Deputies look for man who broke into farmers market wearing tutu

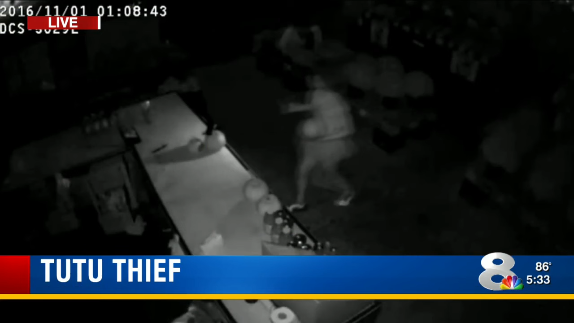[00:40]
IT'S A SHORT BLACK AND WHITE CLIP OF A BURGLARY IN PROGRESS, BUT IT'S THE CROOK'S CHOICE OF CLOTHING THAT DANCES OFF THE SCREEN. YEP, THE GUY IS WEARING A TUTU.